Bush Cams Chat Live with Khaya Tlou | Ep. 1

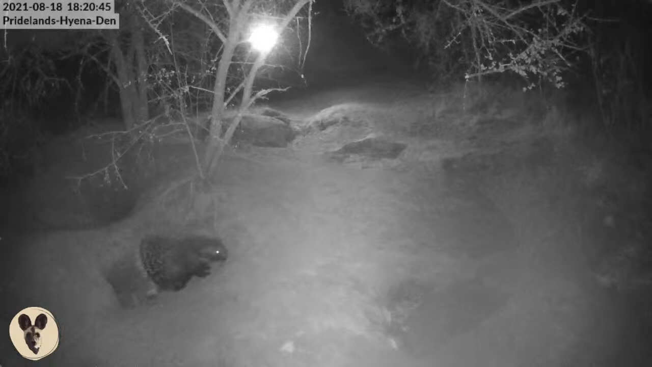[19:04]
Wow, we have a porcupine. So this is a hyena den cam. So that simply means there are no hyenas around. Because if there were hyenas around, that porcupine would have been attacked. So what they do is, hyena like also snacking on those, but because they have to be careful of those quills, because they are so sharp.
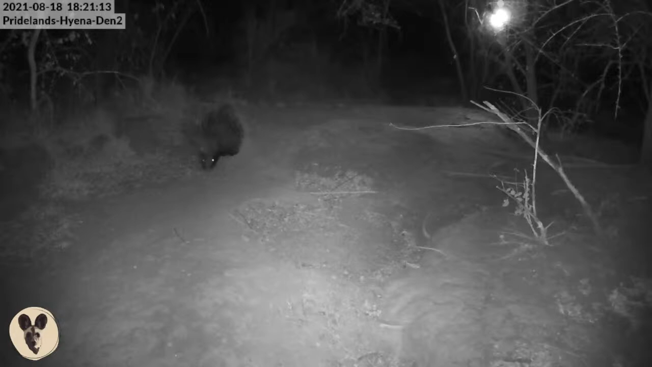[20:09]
That's the time when they like feeding mostly, because they feed on bark, on roots, on tubers. And then before they go out, they have to be super, super, super careful and sure of there's no danger around.
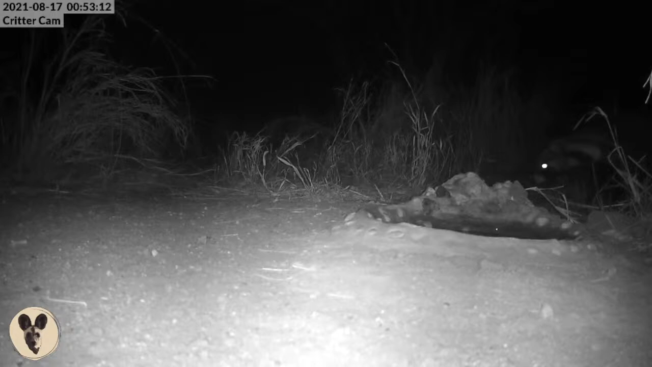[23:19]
Whoa, critter came again. An African civet. So it's so interesting, actually, looking at critter cam, because I've noticed that critter cam, it's my most favorite camera.
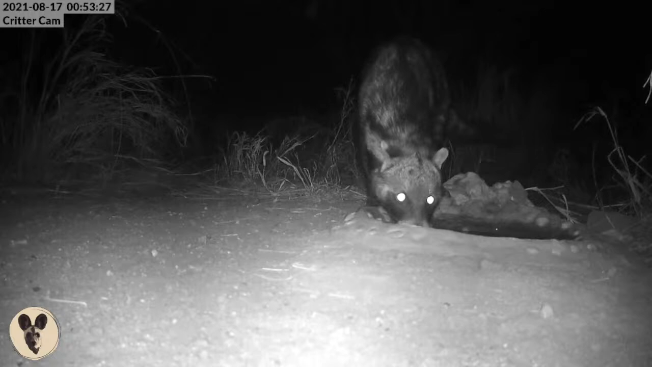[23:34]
Not like I don't like the other ones, but this one, because it's more active and it shows us all these things that we don't really see while we are on a game drive. It can show you from flies and up to a leopard. A leopard has been spotted here, Creature Camp. This is beautiful.
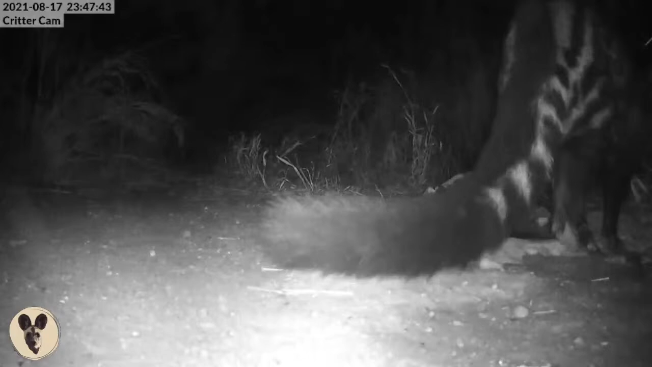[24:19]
It lost its foot there. And having these cameras, it's such good because what happens is they tend to show us these life of shy animals.
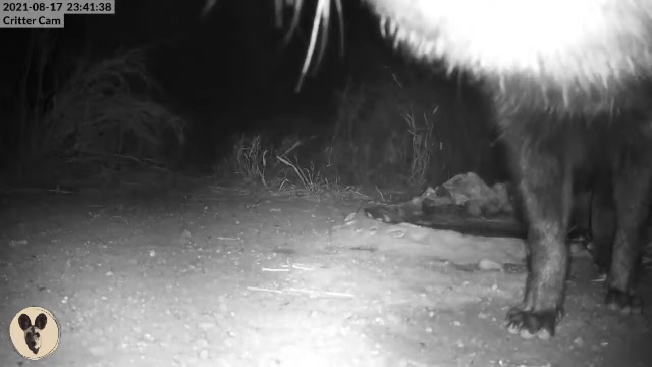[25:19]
So these ones are very, very, very shy. VM, is this one video that this civet is making a sound?
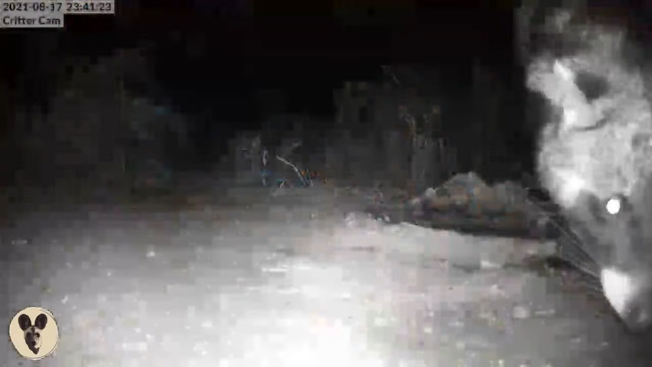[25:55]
That's what civets do. But it's very seldom to hear that. It was my first time hearing that from Twitter Cam. Julie, she's saying civet's faces remind her of a little like a raccoon. They look more like a raccoon.
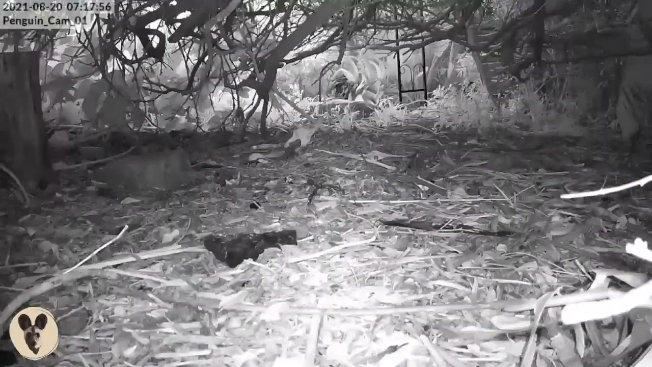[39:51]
That's the penguin. Is that an egg there? We're still gonna lay an egg. Wow, look at that. Here's the culprit.